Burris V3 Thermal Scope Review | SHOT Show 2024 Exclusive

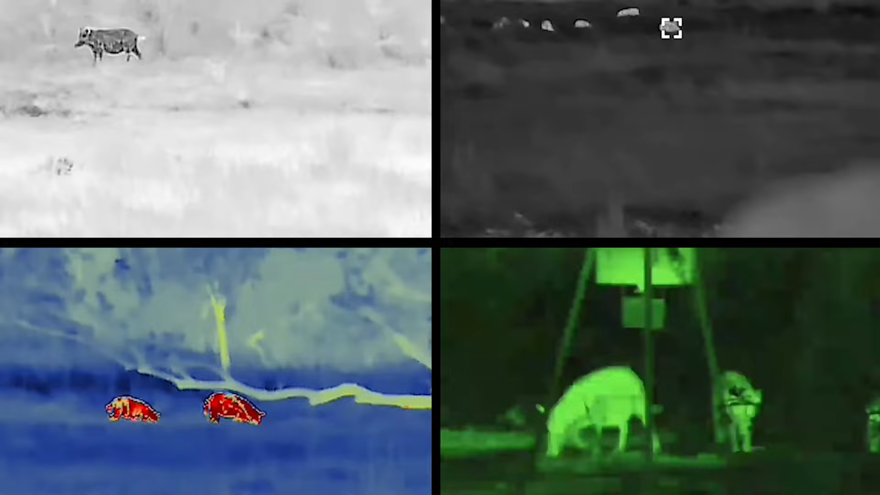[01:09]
a couple other ones um and the we've also bumped up the uh a lot of folks call it nilly kelvin it's actually net d